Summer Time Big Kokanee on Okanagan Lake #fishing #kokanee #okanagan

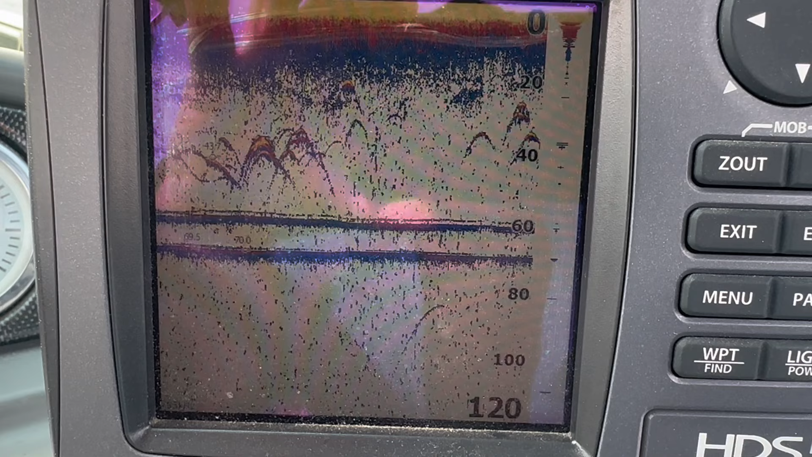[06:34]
30 feet and 50 feet, you can see lots of kokanee there. So that's what you're looking for on your fish finder. And what I'm doing is I'll put my lines in at around 50 feet in this particular case.